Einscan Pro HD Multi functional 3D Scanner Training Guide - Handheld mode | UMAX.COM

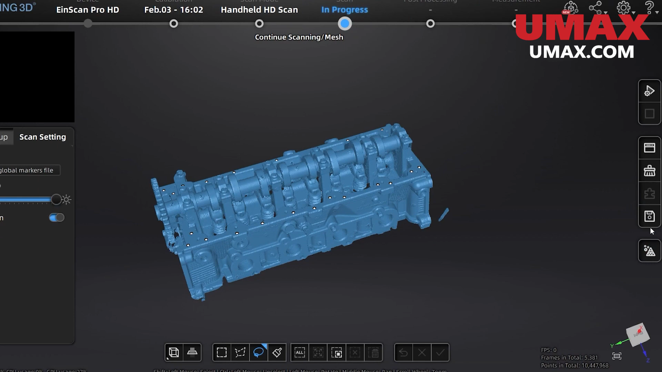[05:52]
we can push this button to turn our point cloud data into a mesh 3D model. We have many settings to play around with. Most are self explanatory. Mesh optimization will add more resolution in curved areas.
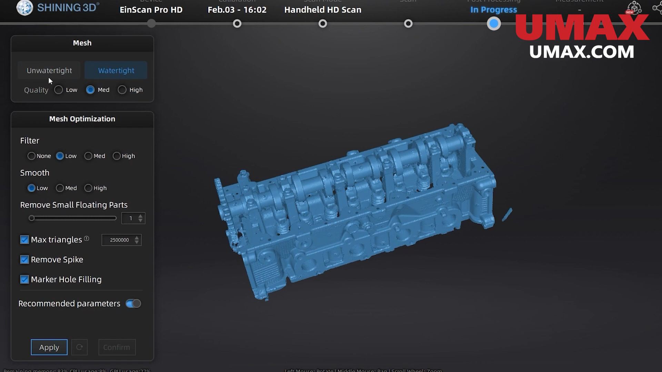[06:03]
Usually I go with recommended settings. Watertight meshing will seal any gaps in the mesh. However, it should only be used for smaller gaps, not large ones, as the result will be very messy.
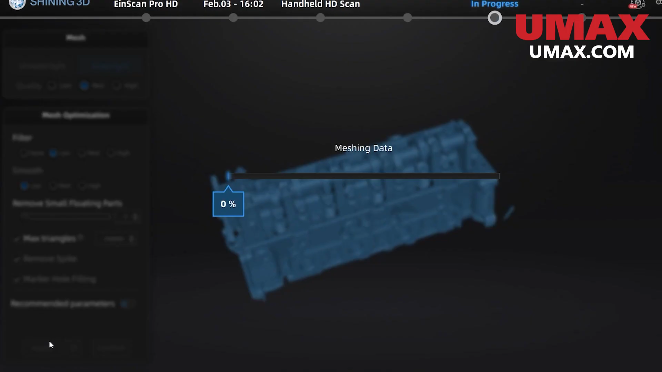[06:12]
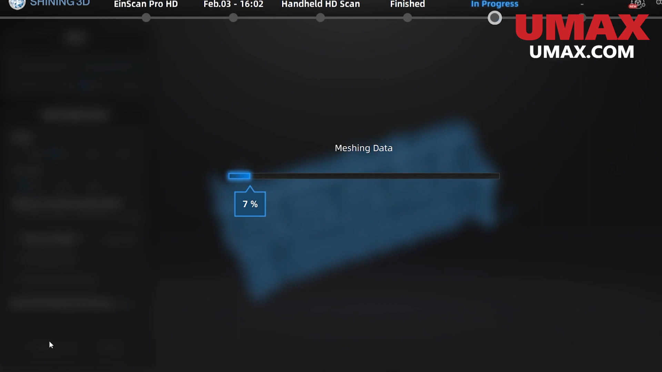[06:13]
After we're done, we can always revert and remesh until we're happy with the results. Then we have press processing tools, which have a lot of the same capabilities as in the meshing settings. Here we can seal holes, simplify to reduce file size, smooth, and more. Every change you make is reversible, so don't be afraid to experiment with these tools.
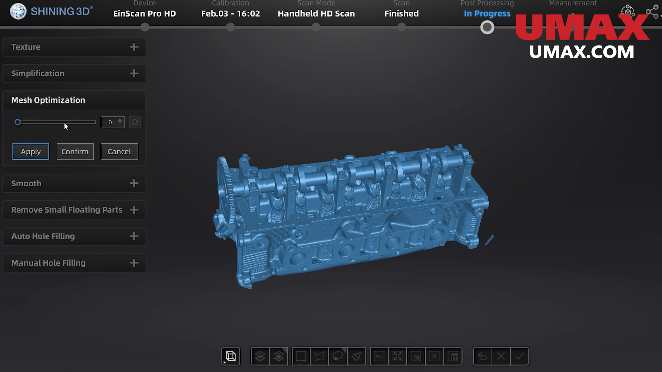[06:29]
Once we're done and your mesh looks exactly how you want it, you can press this button here to directly send it to a program of choice.